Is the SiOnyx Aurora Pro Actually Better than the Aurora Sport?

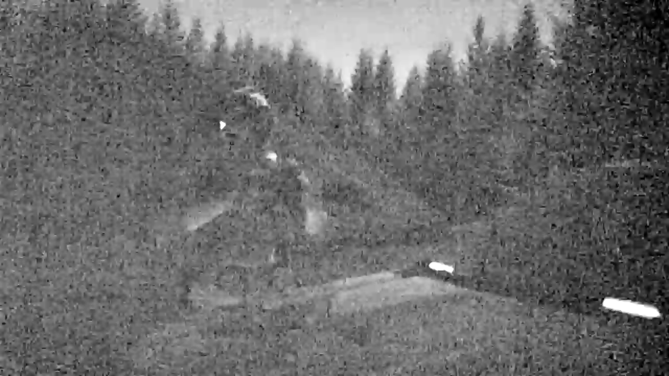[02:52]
The sensor is capable of generating a 720p image. Running it in half resolution doesn't really allow it to process any more light. If you see any increase in brightness at all, it's because the image is an average of the pixels that are actually on the sensor. Cutting the vertical resolution in half can make it a little easier for the camera to process the image, but you are not creating any more light by doing that. Something to keep in mind with the Aurora cameras is that when you have them in photo mode, you cannot change the resolution and you cannot change the frame rate.
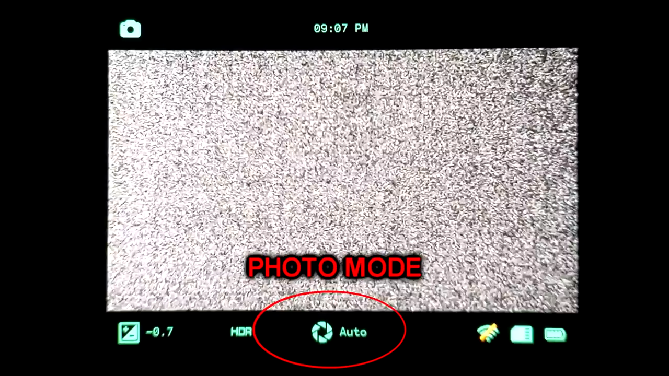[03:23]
Photo mode always runs the viewfinder at 60 hertz or 60 frames per second, and photo mode always shoots in 720p.
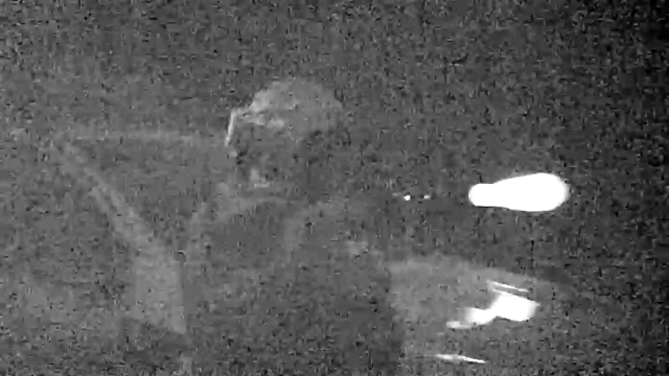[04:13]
All you're doing is applying a filter effect to an image that is already color as it comes out of the camera.
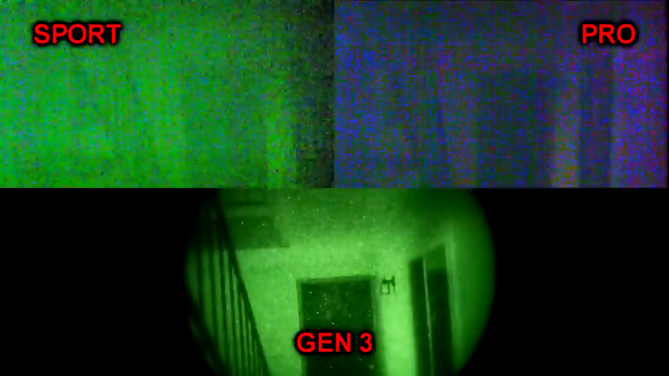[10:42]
Despite the increase in performance on the Pro, it still doesn't even come close to the low-light performance of Generation 2 night vision. And again, all of the other limitations, such as the incredibly narrow field of view, and the frame rate, and the latency, and the low resolution, those are all still issues with the Pro.
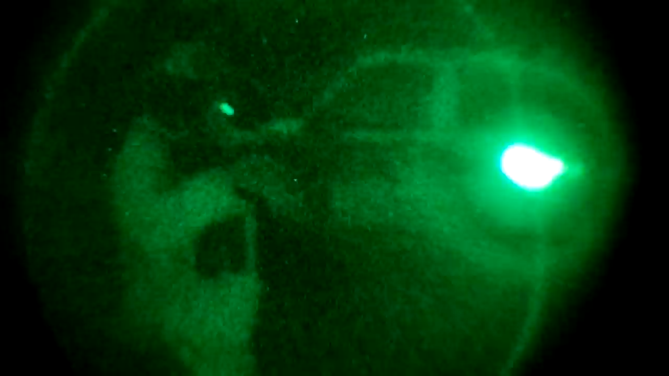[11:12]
So that means that if I'm using Generation 2 or Generation 3 night vision in an extremely low-light environment,
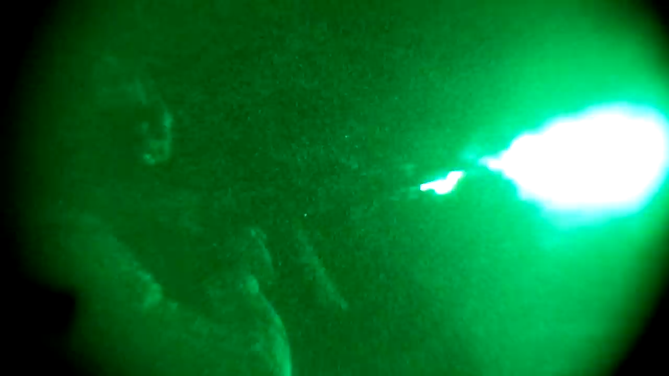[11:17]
I may not be getting an image that looks like broad-ass daylight, but I am getting something usable.
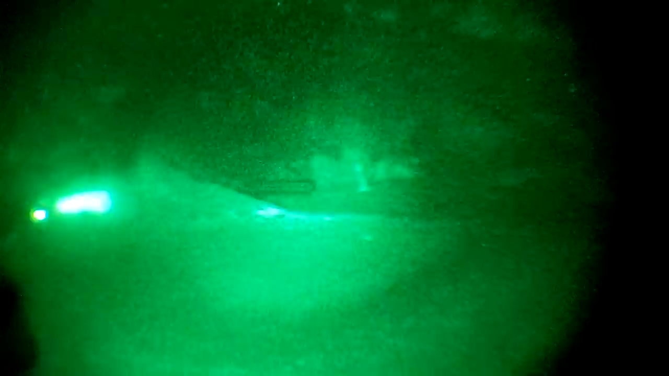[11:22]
Whereas with digital night vision, as soon as you hit that limit, it just turns into complete digital noise.
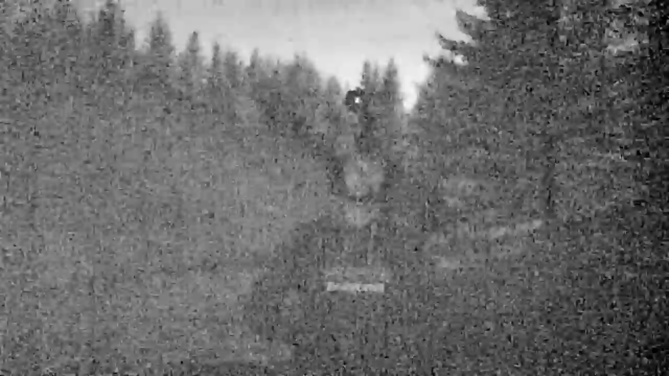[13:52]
So if you're trying to film with it, you might as well go with the color because that's kind of the whole point. You may also see the claim of people saying that you can run an extremely bright helmet mounted illuminator with one of these.
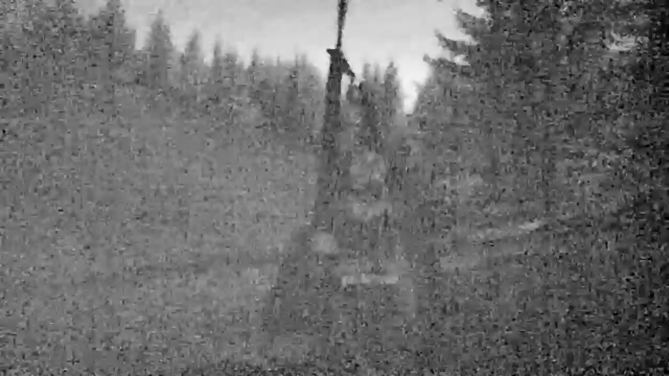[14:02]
I'm not really sure how they come up with this bullshit. If you actually try to shoot with one of those, you're going to get a lot of splashback on your gun and your optic.
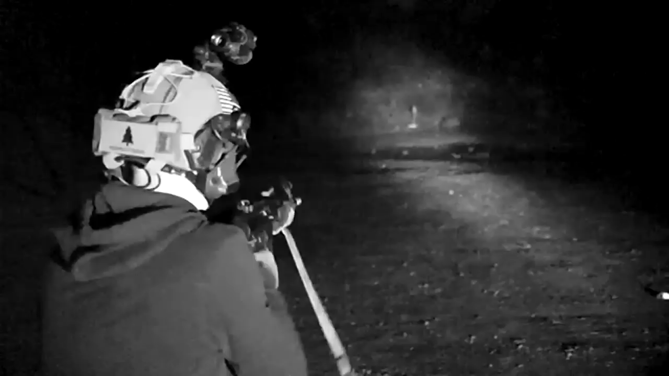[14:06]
It's not actually that fucking usable.
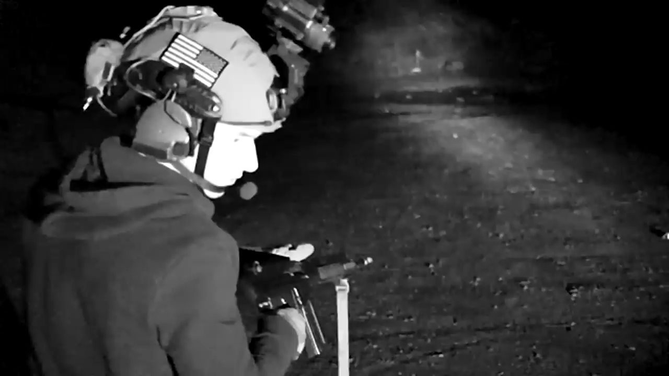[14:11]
You could use one of these with a powerful weapon mounted illuminator, but that really is only about 25% of the experience when it comes to moving and using night vision.